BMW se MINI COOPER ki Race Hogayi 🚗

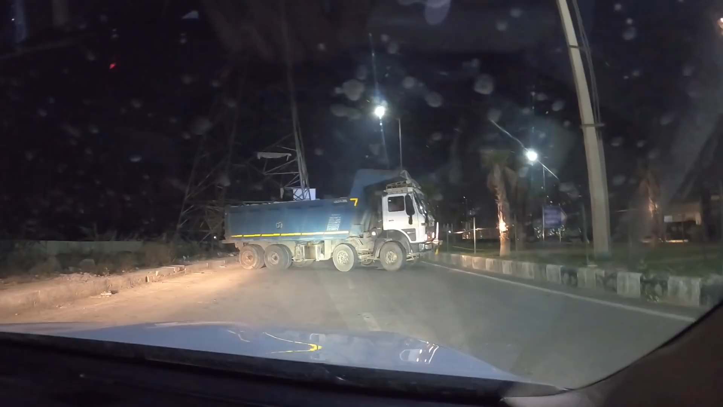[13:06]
कोई मुझे बस इतना बता दो कि इस ट्रक वाले के पिटने के काम ना है, तो देखो इतना सा रोड है इसमें यहीं तक मोड़ेगा, इसे पता ना दारू पी रखी होगी इसमें, क्या ही कहूं मैं बस।